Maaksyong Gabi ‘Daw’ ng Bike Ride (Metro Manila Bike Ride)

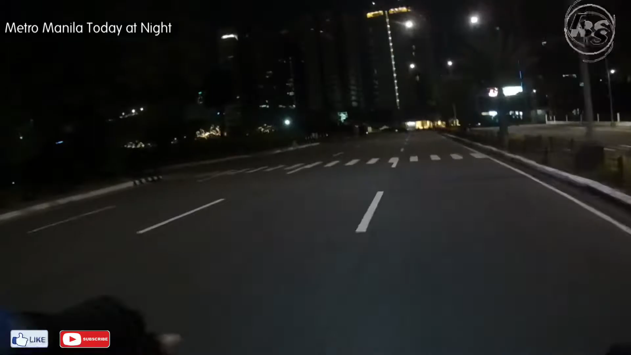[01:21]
this is part of our vlog. Let's see how it goes. So mga kapadyak, ingat lang po tayo. Make sure to ride safe.
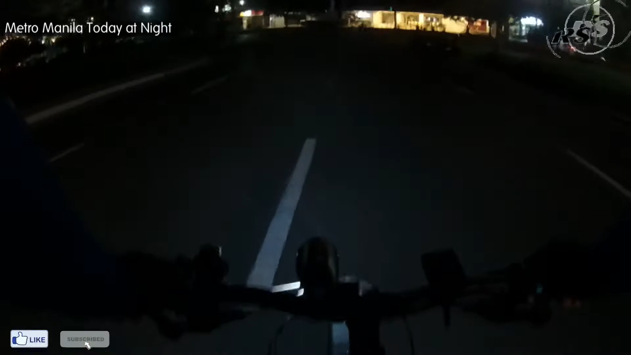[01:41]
Alright, let's go. Oh, bike lane ulit tayo.
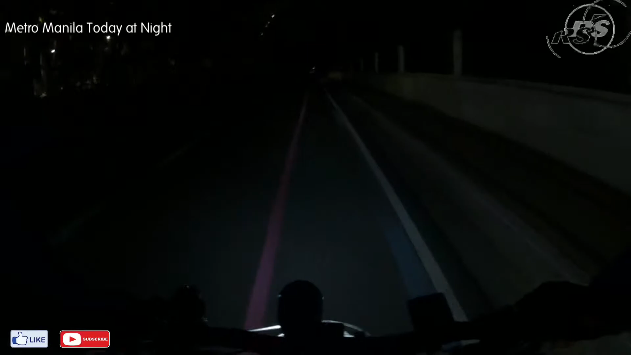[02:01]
Bike lane.
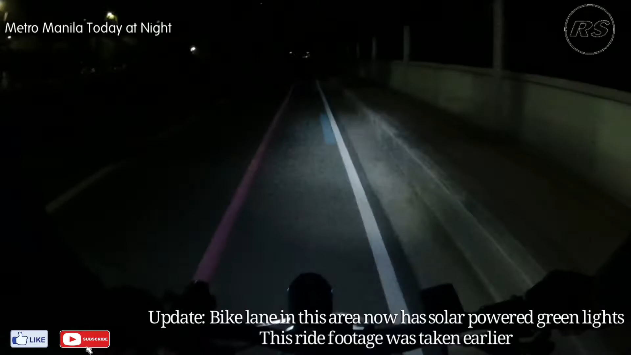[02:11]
Yung lugar na talaga magiging hindi ka mag-iilaw dito, wala. Kaya mahalaga sa mga nagbabike, maliwanag ka. Marami, nag-ahabol ang mga nakamotor. Paakyat ng flyover sa Buendia.
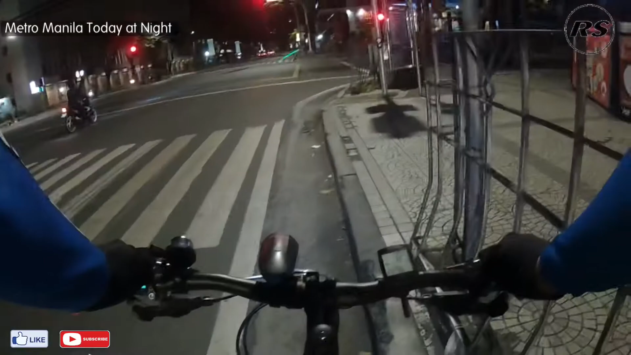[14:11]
Okay. Yun na yung green bike lane.
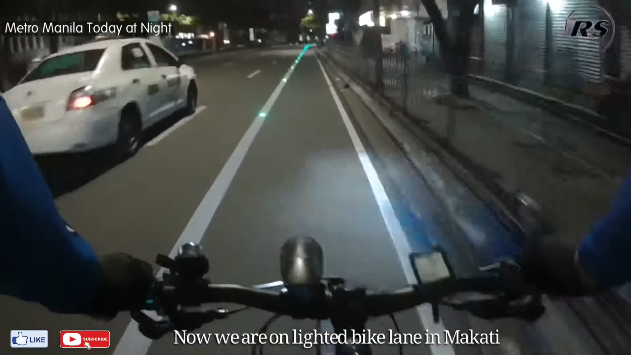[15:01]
ang bike lane, malinaw. Hindi na sampit sa kalsada kung nagpa-bike.